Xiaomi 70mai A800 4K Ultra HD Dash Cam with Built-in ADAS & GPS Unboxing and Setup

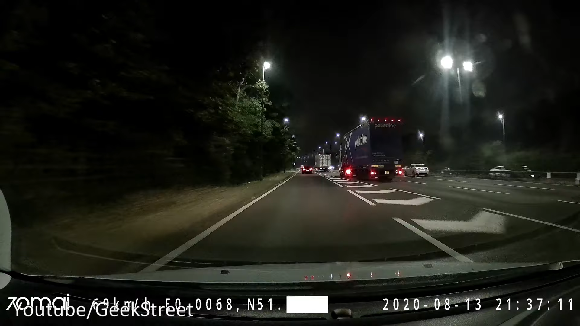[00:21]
so it's evening now and we're doing a recording just to show what the picture quality is like what you're seeing at the moment is the 4k resolution hi guys